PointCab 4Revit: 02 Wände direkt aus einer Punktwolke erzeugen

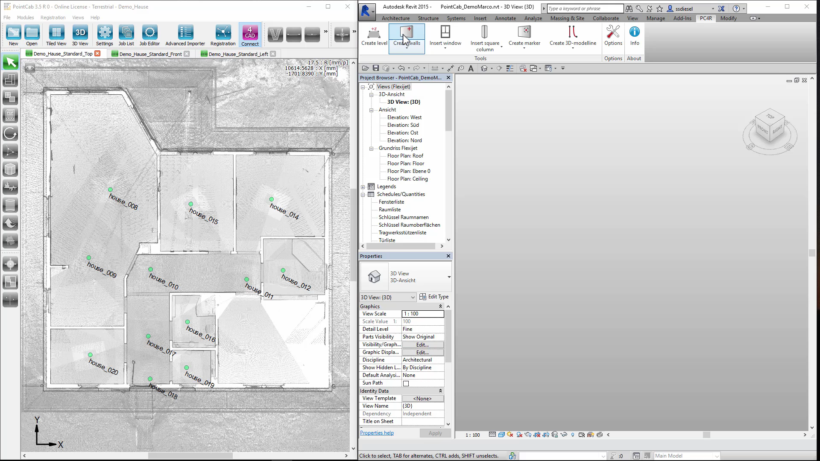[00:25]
Im Dialogfeld legen wir die untere und die obere Ebene fest, die die Wand begrenzen sollen. Bei Bedarf können wir zusätzlich eine Abweichung Offset zu Boden und Decke eingeben. Als letztes wählen wir den passenden Wandtyp aus. Dann wechseln wir zum Einmessen zu PointCab in den automatisch erstellten Standardgrundriss. Im Falle eines mehrgeschossigen Bauwerks können wir auch einen Schnitt des Geschosses verwenden.
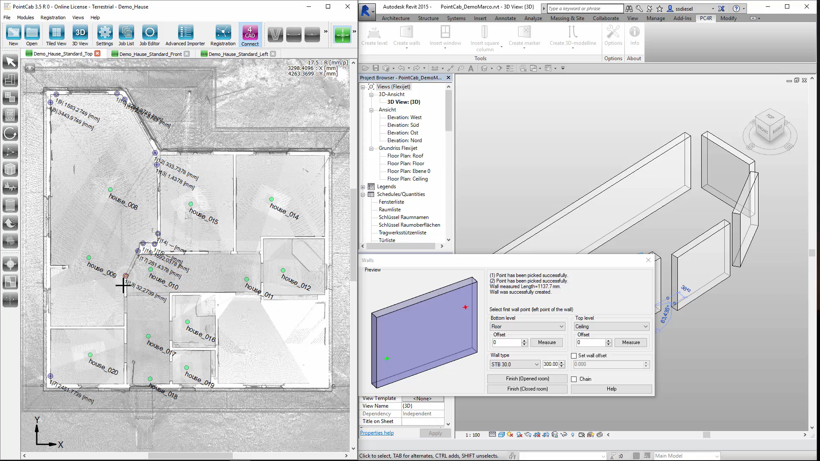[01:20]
Wir klicken also links auf die Wandfläche und rechts. Immer weiter bis der Raum vermessen ist. In Revit sehen wir bereits die Wände genauso, wie wir sie eingemessen haben. Hier benötigen wir aber geschlossene Wände und wählen daher Finish Closed Room. Damit verbindet Revit automatisch alle Wände zu einem Raum. Weitere Wände messen wir ein, indem wir wieder mit Create Walls beginnen. Wir messen wieder von links nach rechts.
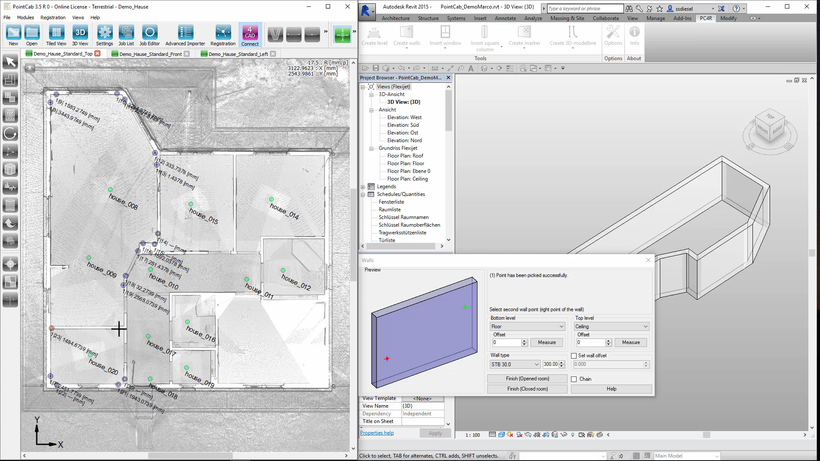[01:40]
Da es sich diesmal um einzelne Wände und nicht um einen Raum handelt, beenden wir den Dialog durch Schließen. Um die Wände anzubinden, lassen wir uns in Revit die Standardfunktionen anzeigen. Unter Ändern aktivieren wir Stutzen und Dehnen. Dann wählen wir die Grenzkante aus und anschließend die Wand.
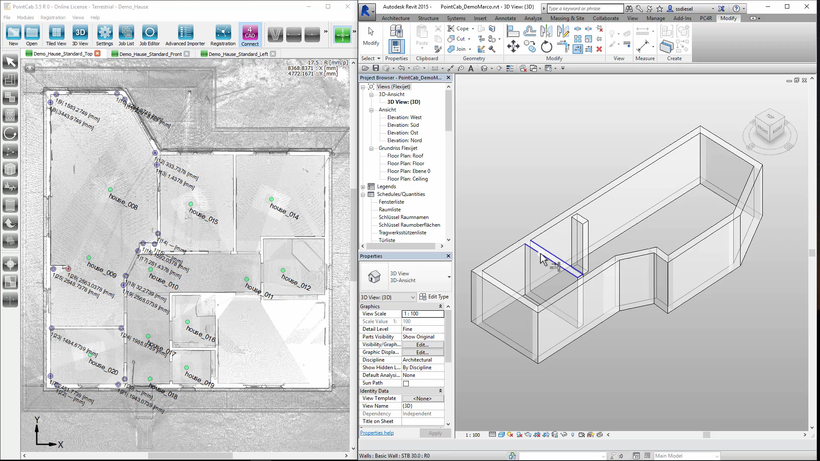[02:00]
Damit sind auch diese Wände verbunden. Falls wir die Wandstärken noch individuell anpassen müssen,
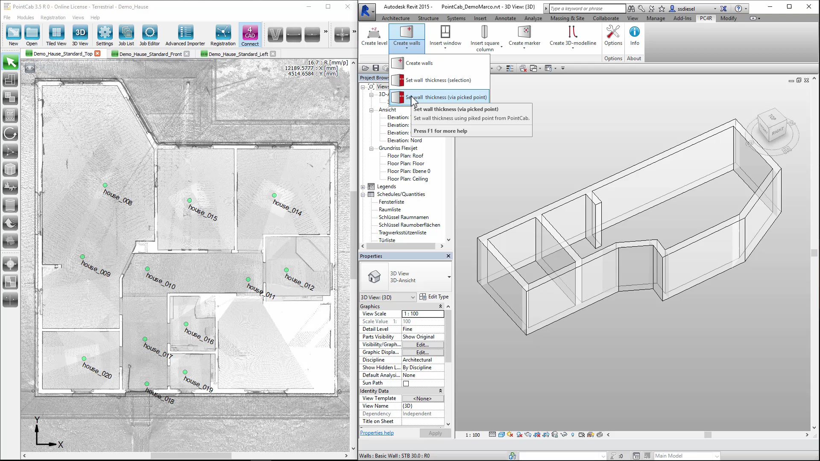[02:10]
können wir zum Einmessen die Funktion Set Wall Thickness via Picked Point verwenden. Als erstes wird im Point Cap die Wand ausgewählt, als zweites messen wir die Dicke ein.
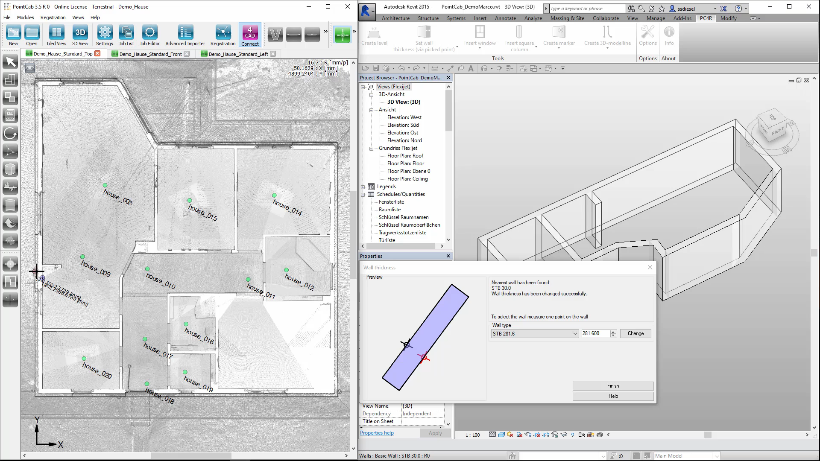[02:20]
Und immer so weiter Wand auswählen und die Dicke der Wand. Mit Set Wall Thickness Selection können wir die Wandstärke auch als Wert eingeben.
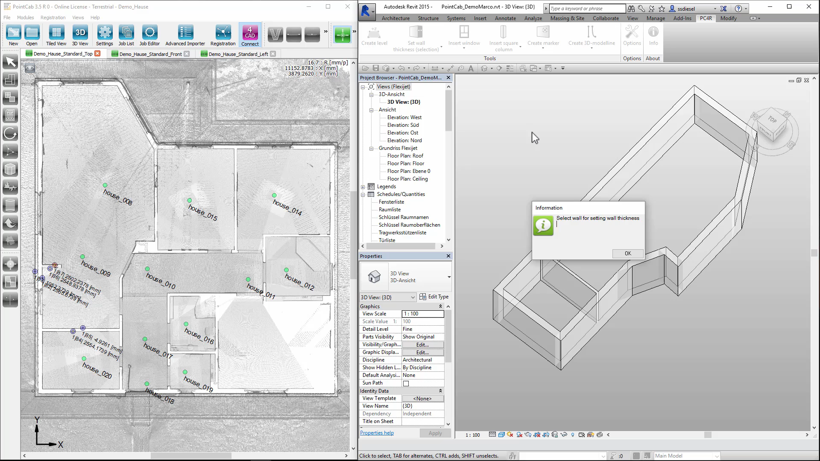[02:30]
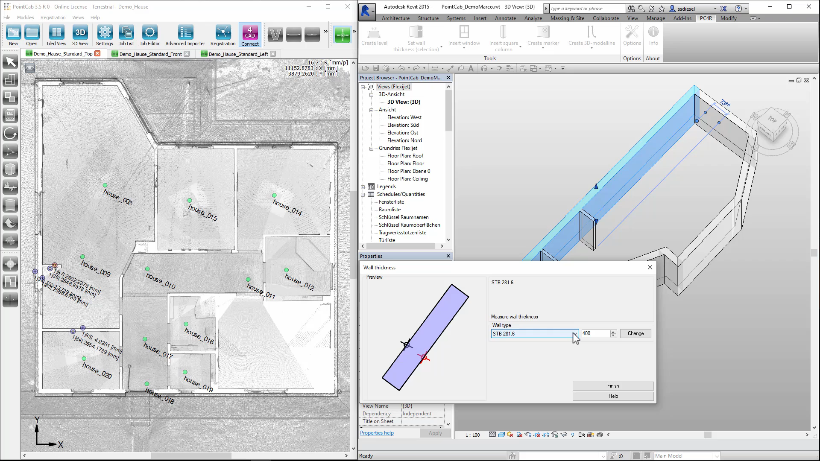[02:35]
Wir können die Wände auch im rechten Winkel zueinander ausrichten.